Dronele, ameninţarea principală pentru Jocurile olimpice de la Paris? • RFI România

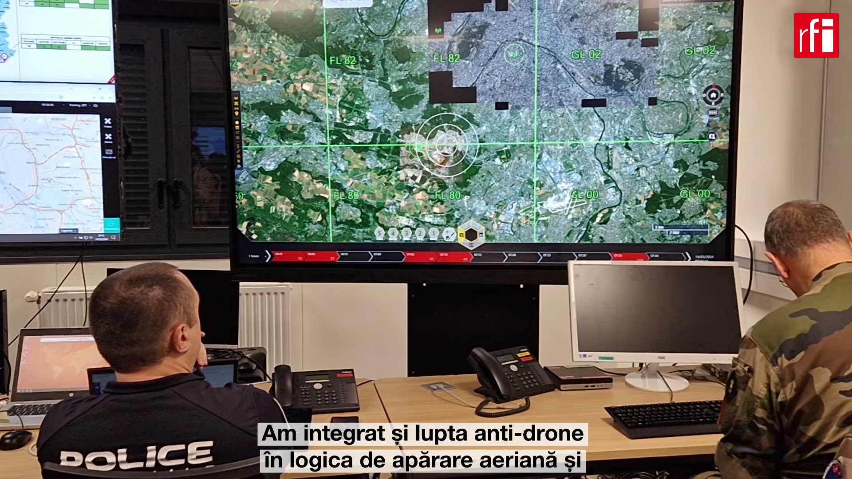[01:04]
Évidemment, le système a été confirmé pour ça, pour intégrer la lutte anti-drone dans la logique de défense aérienne et de la police du ciel qu'on fait tous les jours.
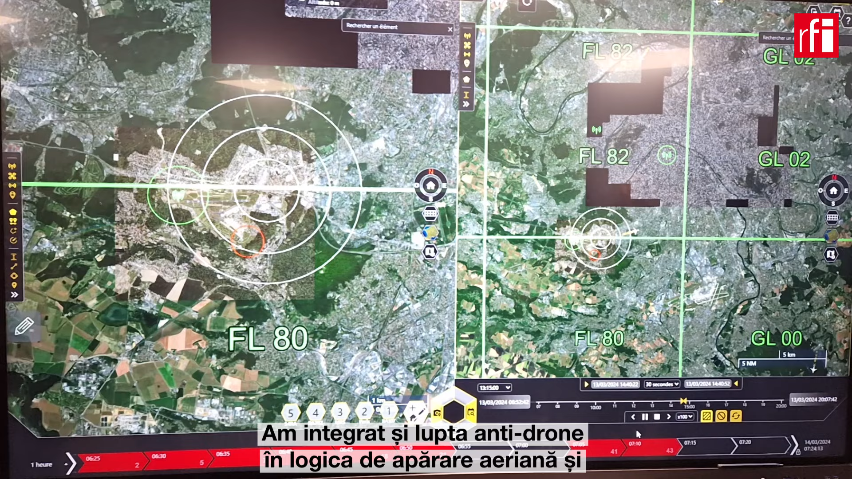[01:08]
Donc, on va mettre des dispositifs renforcés autour des jeux.